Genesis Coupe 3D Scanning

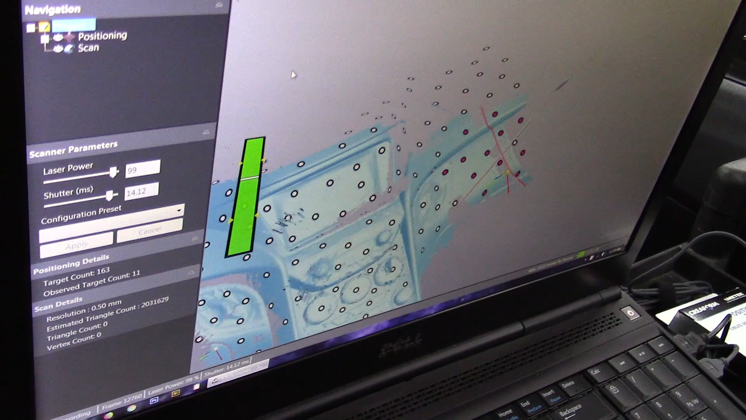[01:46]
okay now that we have the dashboard surface scan which
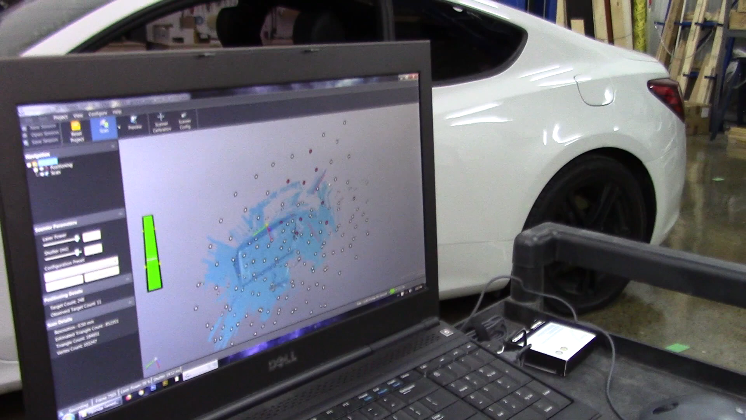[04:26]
into the computer into 3d space you can see all the different target stickers where they're showing up and how
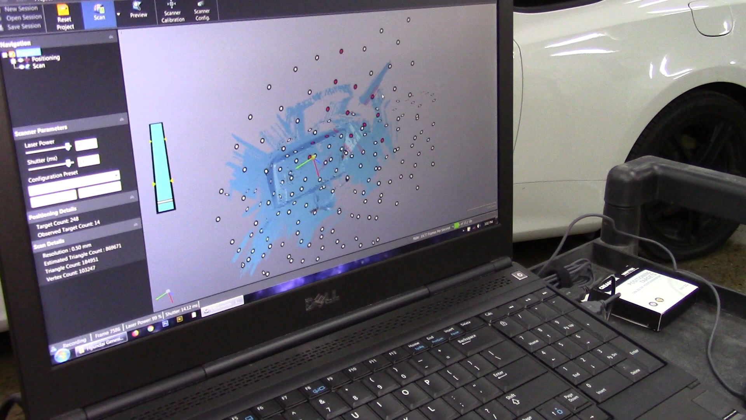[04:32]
it's starting to scan and pick up the parts of that each is each different aspects of that part
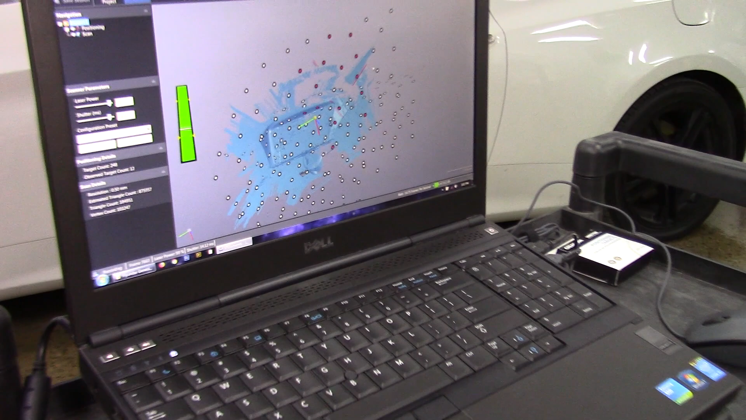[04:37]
and so eventually this will all be brought into the computer where each of the different surfaces then